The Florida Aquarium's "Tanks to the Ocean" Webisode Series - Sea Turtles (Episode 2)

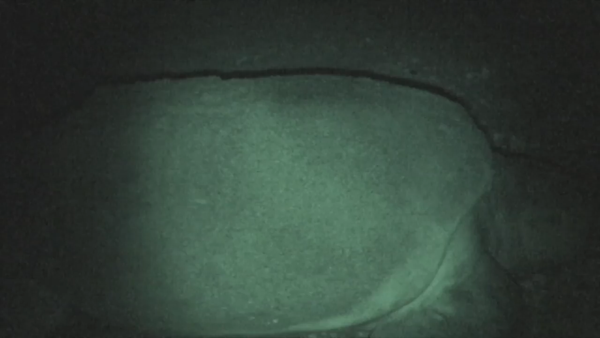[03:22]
She then starts digging an egg chamber. The egg chambers are about six to eight inches wide at the top, so about this wide. She then digs it in the shape of a light bulb, so it's sort of skinny at the top and bowls out at the bottom. Once the female is happy with the depth of that hole, she then starts laying her eggs one at a time.
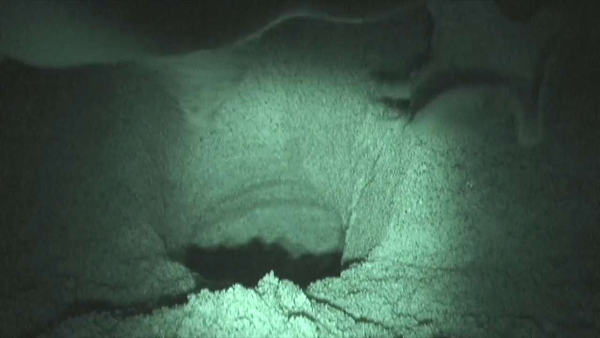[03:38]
Depending on the species, depends on how many eggs they lay.
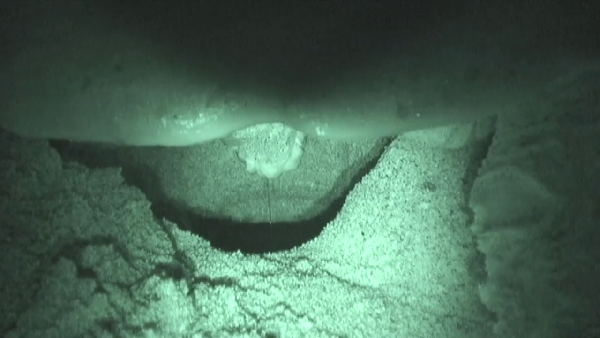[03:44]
So they could lay between 50 or 200 eggs. If you see a nesting turtle, you may see what looks like tears coming out of her eyes while she's laying her eggs.
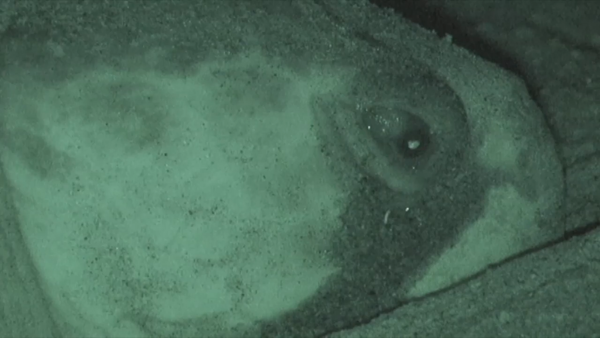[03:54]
This is actually her salt glands in her eyes, excreting the salt out of her system. It happens while they're in the ocean as well, it's just that because they're swimming, you can't see it.